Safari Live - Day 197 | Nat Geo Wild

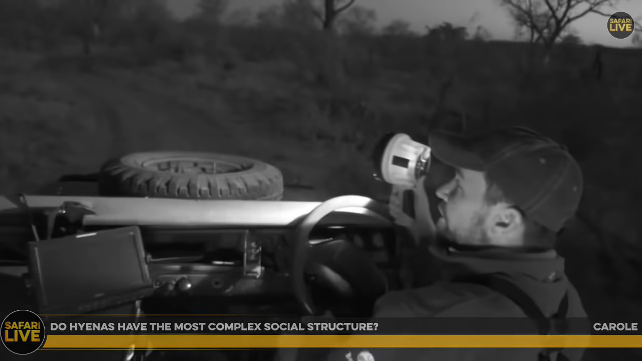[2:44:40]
Owls predators generally are other owls. Owls... Oh, hang on, there we go. What's that?
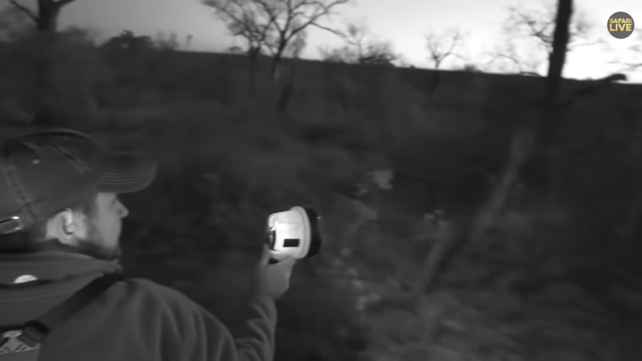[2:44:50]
I think that's a dacre.
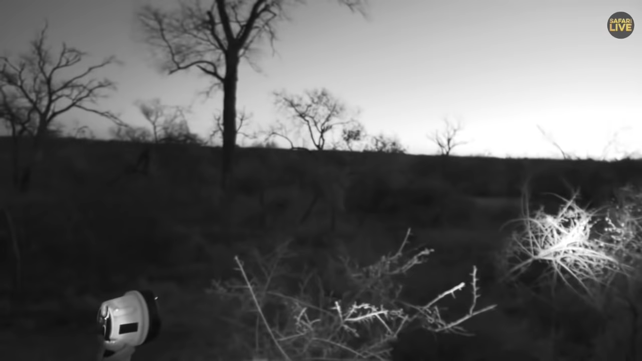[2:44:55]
Seb, can you just see through there? I'm just going to have a quick look with my binoculars.
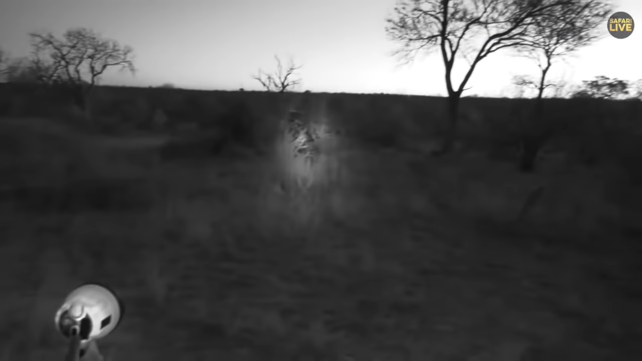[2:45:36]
There's a dacre there. Can you see it, Seb?
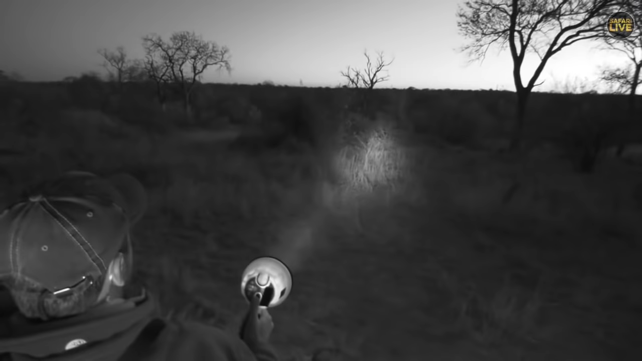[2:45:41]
There it is. Just moving. They've got that size to the ground,
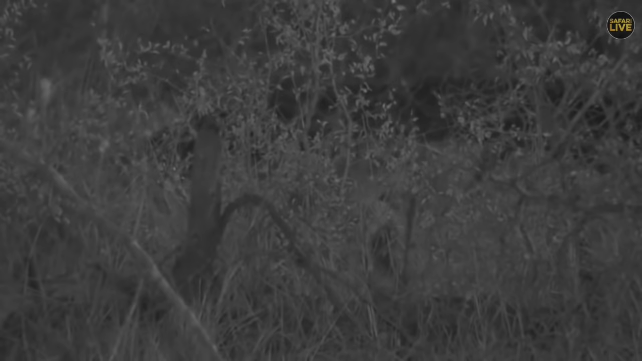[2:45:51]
and the eyes are so close to each other, and the eye shine they give off is very characteristic of a cat. I'm getting good at it, though. I think it's a dacre immediately, but it's always worth investigating. So we can hear in the background, actually, Nikita, we can hear a scops owl,
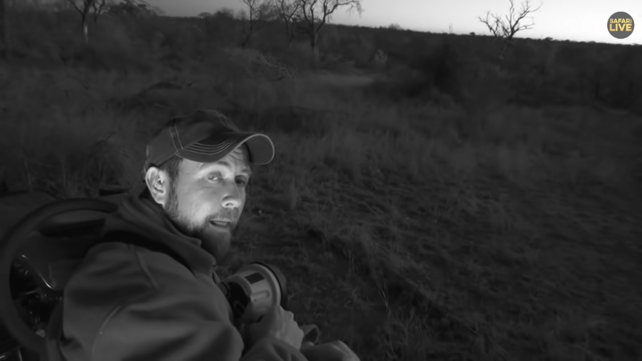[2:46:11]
a little quirr, and before we heard a barred owlet, which I'm not going to mimic now, a pearl-spotted owlet, also they call. But the little owls are predated upon by bigger owls quite often, and so they hide away and move away from bigger owls. They don't like big owls, and obviously the biggest owl is the chief in charge. But then birds of prey, fish eagle will chase any owl, any large raptor will chase an owl if they can find them. Snakes can potentially be a problem from time to time, and in their nests as well,
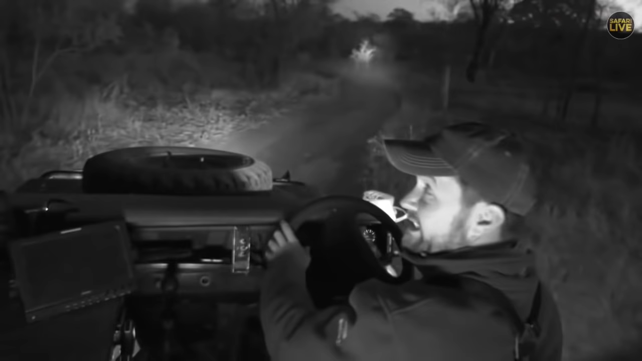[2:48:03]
It doesn't even stand out. They're very funny looking owls. They look like the bark of a tree, which is exactly what they need to do, exactly what they want.
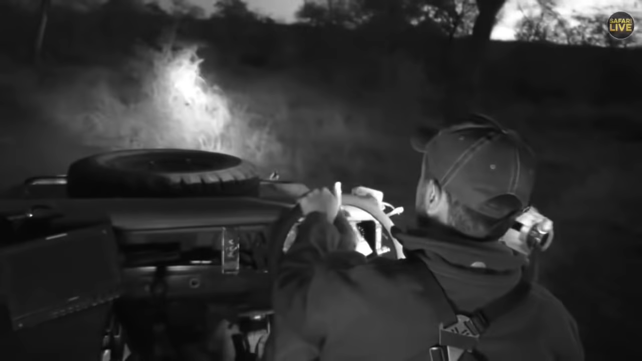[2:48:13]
Okay, last minute leopard coming up. Well, we've just found a hyena on the side here. This looks like a little youngster.
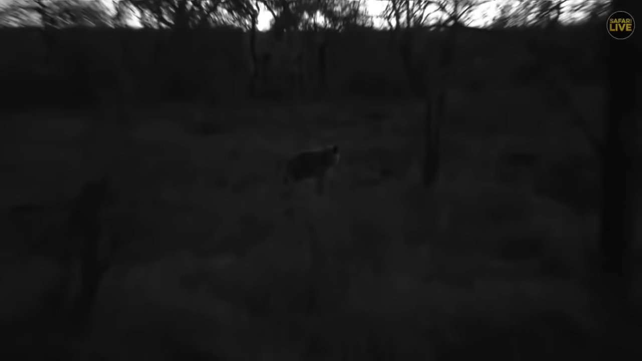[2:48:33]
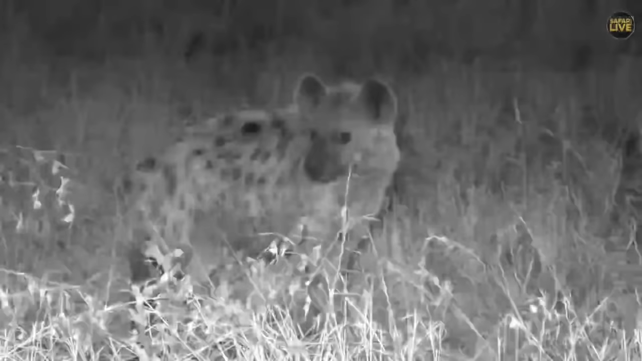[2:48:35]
No doubt the youngster's going to be moving in towards the area of Tundi. There was some food there this morning.
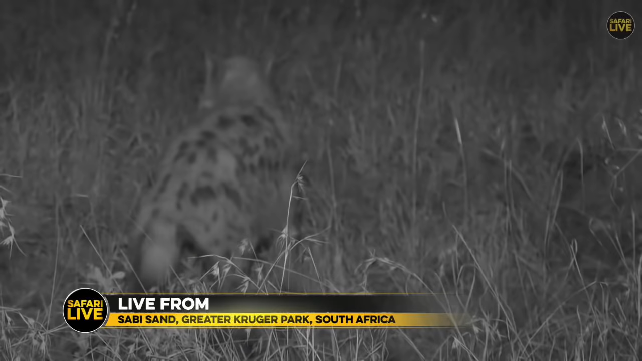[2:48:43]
I didn't see it, but I heard all about it. We might stick with this little animal for a while and move with it and see where it's going. We're not going to go off-road, just follow it along the pathway here, see exactly where it's going to.
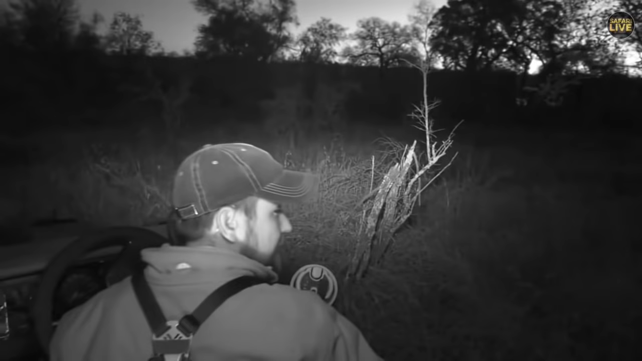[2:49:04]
Jocelyn, I love the calls that they make. Jocelyn wants to know my favorite thing about hyenas.
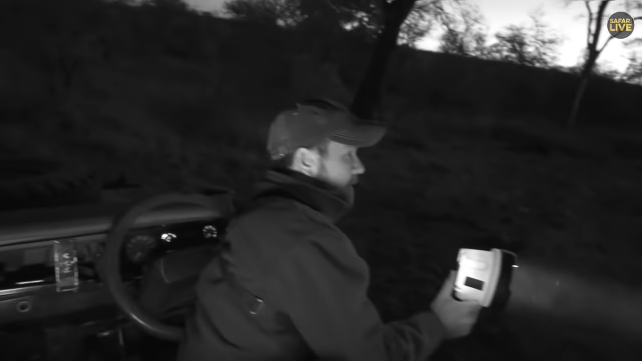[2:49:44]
But that's why I don't spend too much time trying to follow up on a cub on her own. Just my opinion. Other people might do it differently.
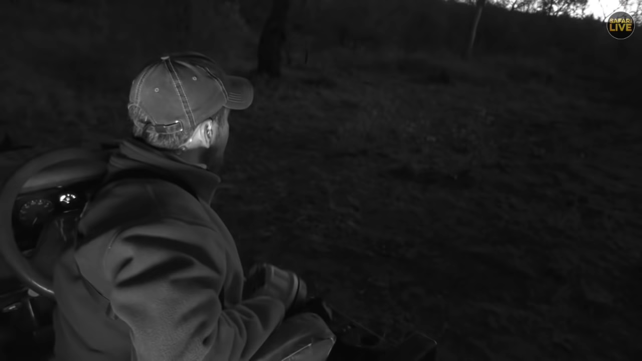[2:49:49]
But hyena's moving directly across the drainage there, sort of towards where she was.
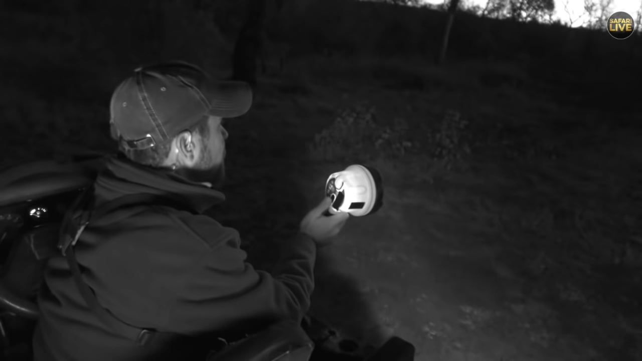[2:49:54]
Maybe we'll come around again down into the drainage, see if we can see anything.
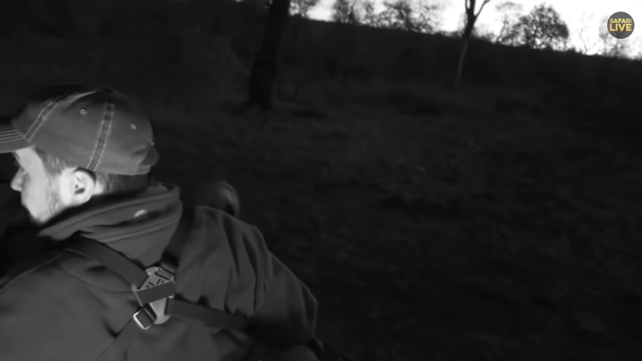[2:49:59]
Okay, but I think while we do that, Ralph Kirsten is also out and about with his spotlight. Let's see what wonderful tales in the African wilderness he has got for you.
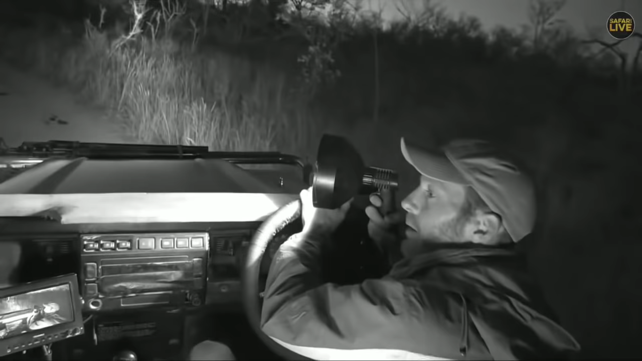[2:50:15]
Well, let's. I'm glad that at least Steve has found a hyena. That is fantastic. I'm very jealous. I do like my friendly friends, the hyenas, as you all know. Oh, hello. Shame. It was just a little fiery-necked nightjar, one of our friends that calls in the night.
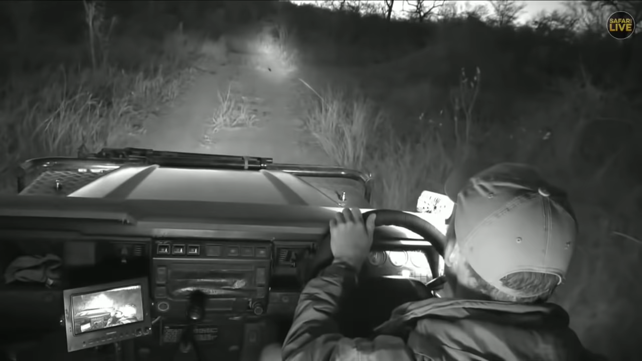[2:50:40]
So they are out at the moment, and along this we've got a drongo that's a little bit late to bed. Sweet history, I'm going to try my best to find a bush baby. All right, that's our mission now. As we see that drongo now flying off, I'll do my best to find a bush baby. Let's see what we can do. Coming down into this drainage line, it is the perfect time for them to be out. The sun is down, it's cooled off, and I'm sure they'll be jumping around now.